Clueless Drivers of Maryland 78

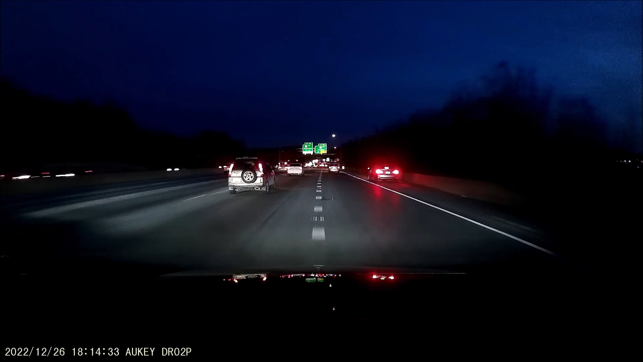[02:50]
Later on, the sun goes down. This guy's gonna try and get out of this lane even though you just got in it.